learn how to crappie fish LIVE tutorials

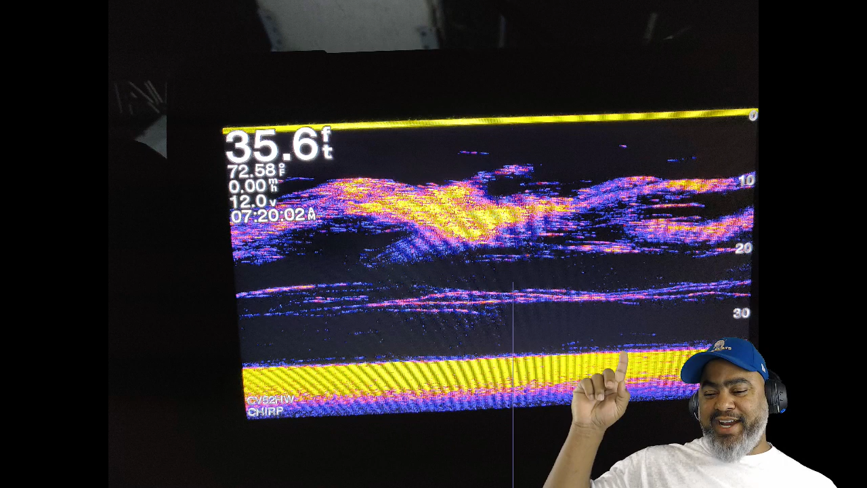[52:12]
On screen: depth 35.6 ft, water 72.58°F
What's everybody? That's a rump. Hey, look here. When y'all see that screen right now, that wouldn't be quiet on the water around them boy, man, because them jokers be catching them slabs, and they don't be wanting everybody to know they done caught by a third of them over there. There's some scum, boy. When you hear them talking, what's up, Django, blah, blah, blah, he telling jokes and all this and all that over me, they ain't catching that.